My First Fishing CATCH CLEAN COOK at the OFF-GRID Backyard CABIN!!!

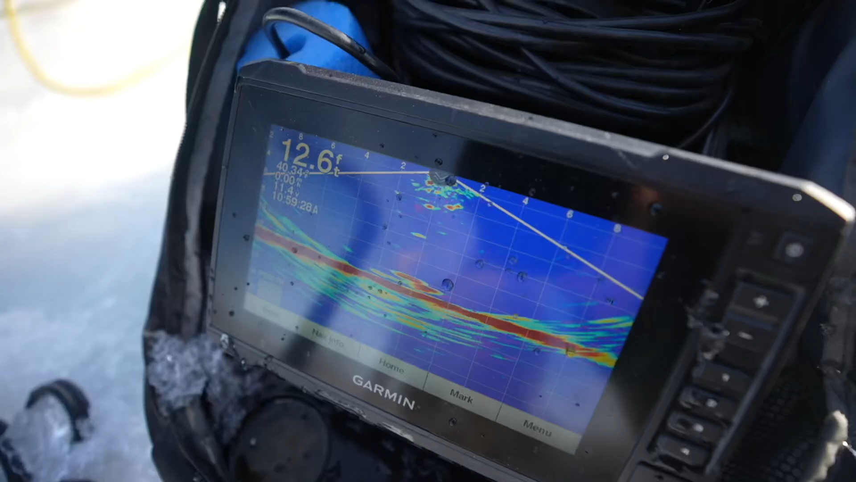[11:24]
On screen: depth 12.6 ft
Oh, you can see it. All right, see, there's fish. That's a fish and that's a fish. Pool Jet's going to drop down. Now you guys can see. It's got to get a little bit closer. Okay, so that's Pool Jet. Yep, hold it. Hold it. He's coming up. He's going to get it.
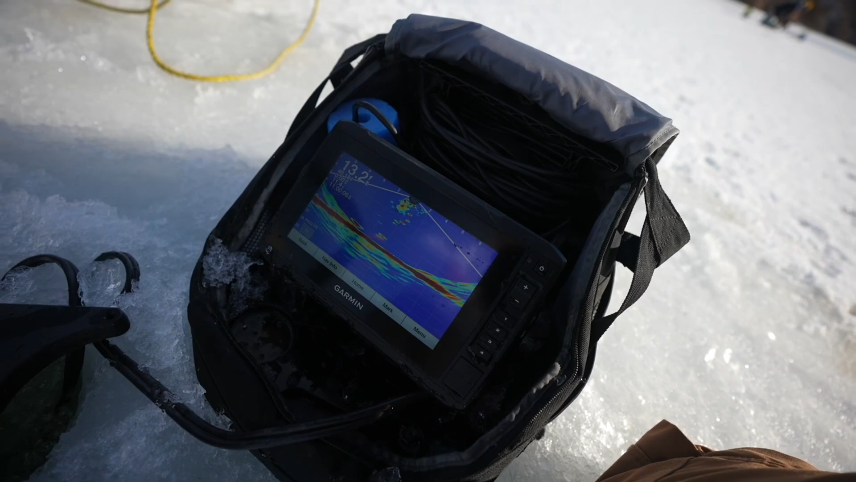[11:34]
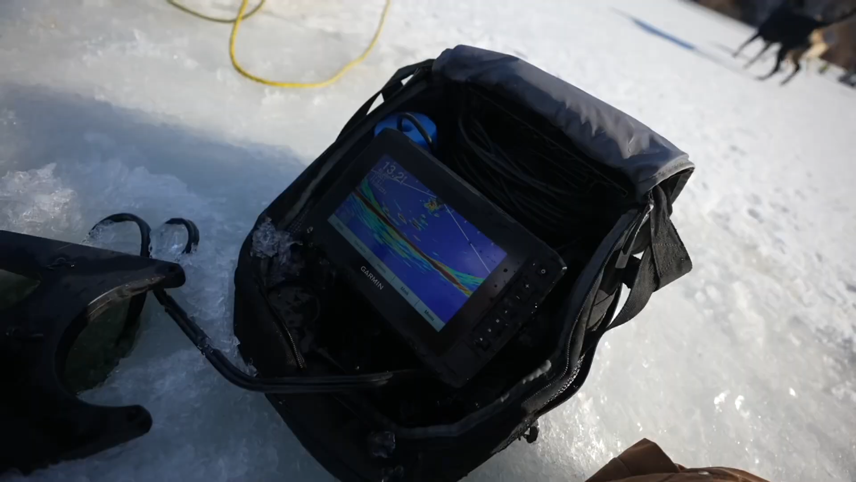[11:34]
All right, where are you at? Are you down there? Look at all these fish, dude. Those are all fish. One, two, three, four. Oh, rip.
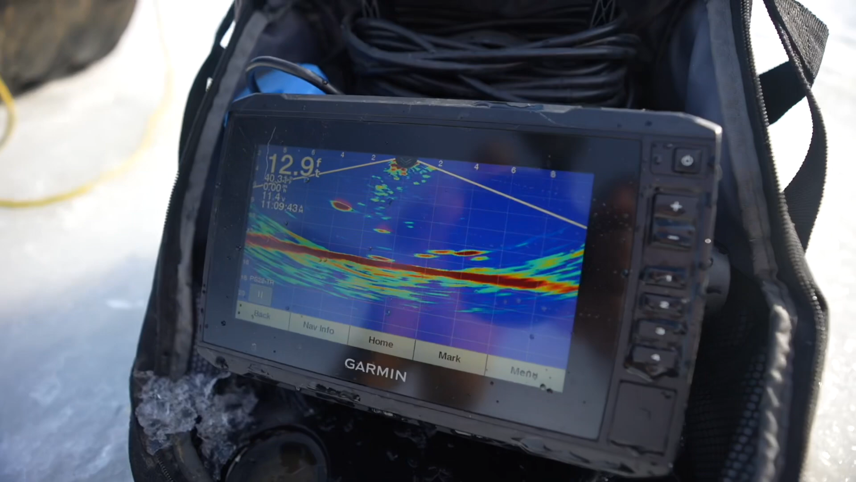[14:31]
right on the bottom. There's a whole school to my right. I'm going to pick that guy up, and then I'm going to lift. He's going to come right to me. And they're on it. They're on it, and I got him.